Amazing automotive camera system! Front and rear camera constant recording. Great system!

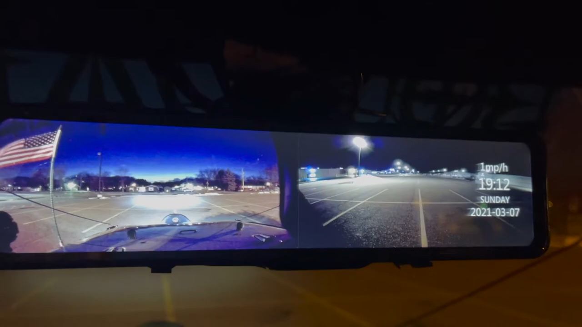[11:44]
so it's super clear and it's very uh very good I'm very pleased with it so